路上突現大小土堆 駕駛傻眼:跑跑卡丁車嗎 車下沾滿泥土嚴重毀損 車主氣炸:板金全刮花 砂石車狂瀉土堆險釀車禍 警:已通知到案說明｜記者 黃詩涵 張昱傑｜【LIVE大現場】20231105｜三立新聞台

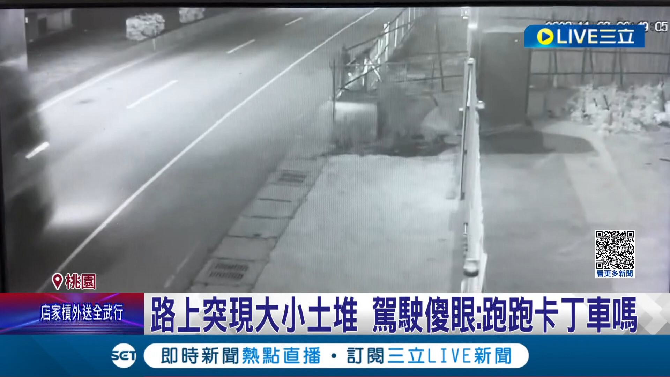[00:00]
那实车驾驶深夜开在道路上，但仔细看，他沿路开，沿路狂掉大大小小的土堆和碎石。这些大大小小的土堆让民众开车过去时都心惊惊，